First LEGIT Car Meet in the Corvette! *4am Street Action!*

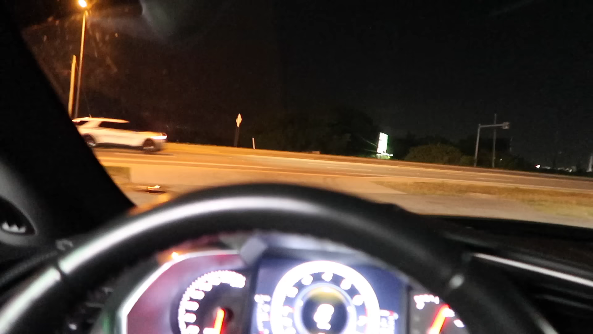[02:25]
Whoa, look at all those cops. And we're off.
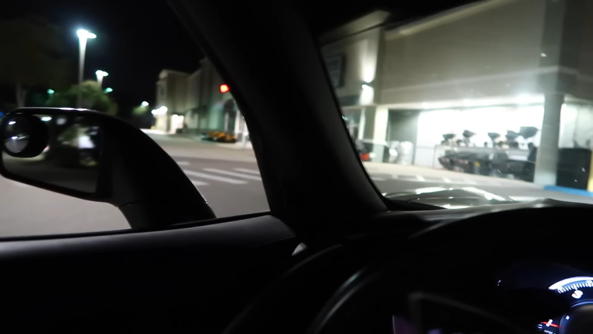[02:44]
Oh my gosh, look at that GTR, C8, BMW.